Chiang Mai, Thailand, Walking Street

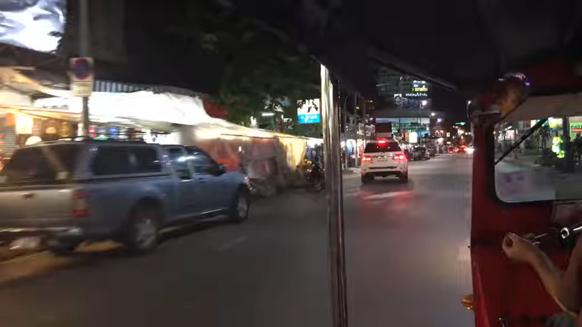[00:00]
Okay, welcome to Chiang Mai, Thailand. We're in the tuk-tuk. Saturday night. What time is it? I don't know. Like 8 o'clock. Maybe 8 o'clock. So, we're going to the walking street.
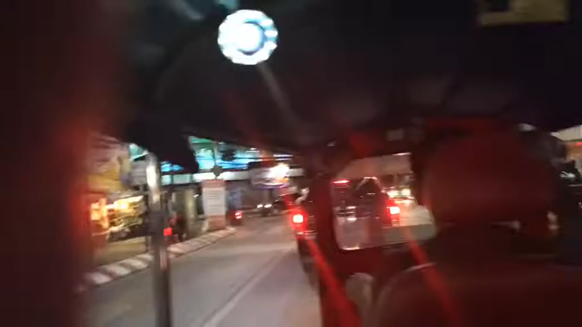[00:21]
And what's happening at the walking street? Walking street. It's a night market actually, but you know,